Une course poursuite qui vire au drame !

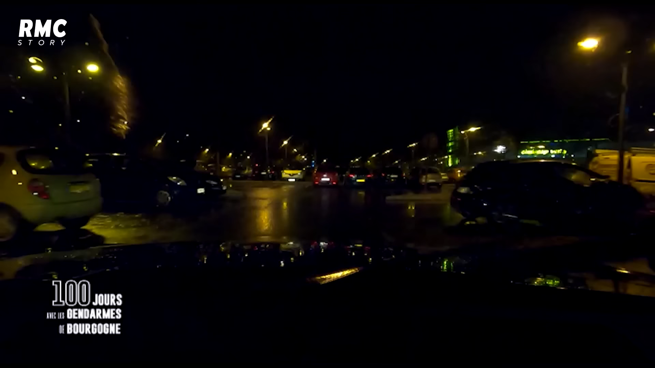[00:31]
Le PSIG débarque dans cette zone commerciale où des jeunes s'en sont pris aux gendarmes. Les magasins sont encore ouverts, la situation peut vite déraper. Ouais, ben là, il y a du monde partout.
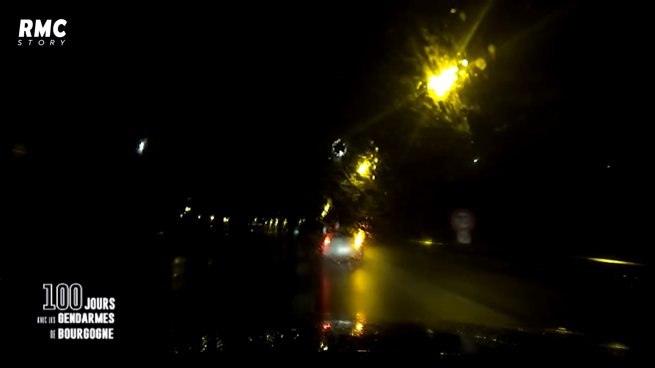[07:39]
Le conducteur remarque sans doute les gendarmes qui le suivent. Et il semble coopérer. Il sort de la voie rapide et ralentit. Voilà, comme ça, la tube...